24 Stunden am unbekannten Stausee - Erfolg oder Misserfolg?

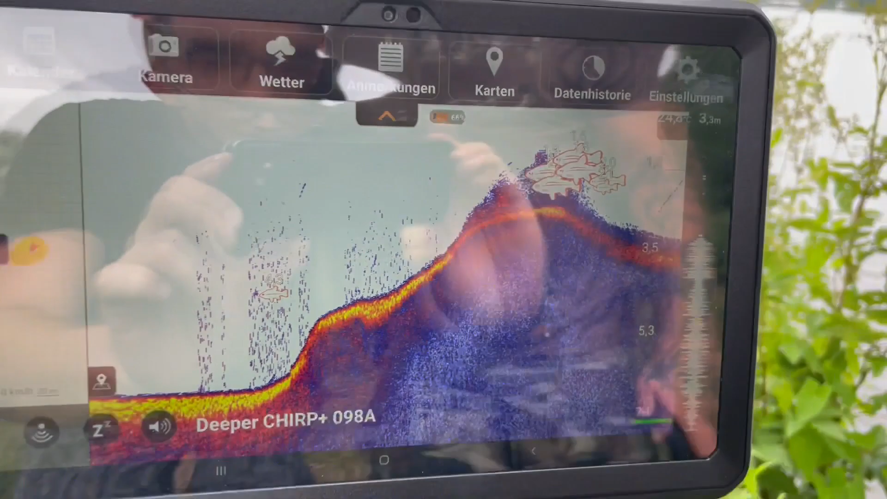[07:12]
Es waren auch ziemlich Fische, weil dadurch, dass der so krautreich ist,